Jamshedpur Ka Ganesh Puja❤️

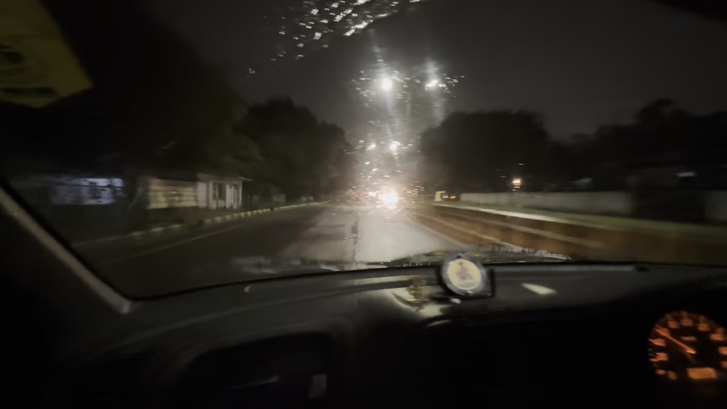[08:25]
घर आने के बाद रेस्टोरेंट के लिए निकल जाते हैं, बारिश हो रहा था तो मस्त कार में बैठ गए और हमको कार चलाने का मन नहीं किया, तो डैडी को भी बोले डैडी आप आराम से कार चलाइए हम वाइब लेते हैं कार।